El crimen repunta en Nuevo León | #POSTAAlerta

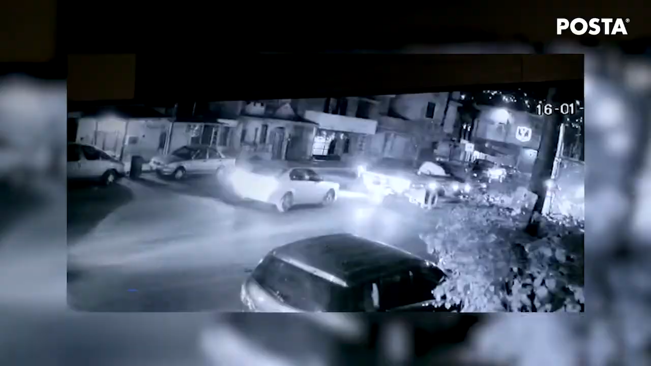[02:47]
Y vean nada más lo que ocurre en el municipio de Escobedo. El enfurecido chofer de un camión de plataforma de tres y media toneladas causó daños en al menos dos vehículos.